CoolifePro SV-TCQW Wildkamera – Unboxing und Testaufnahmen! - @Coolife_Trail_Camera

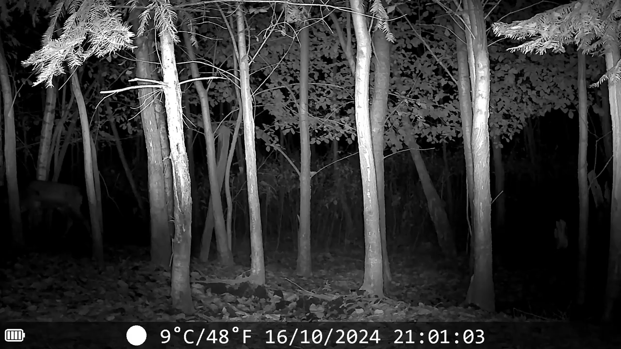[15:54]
Also die Ausstrahlung mit den IRs ist eigentlich ganz gut.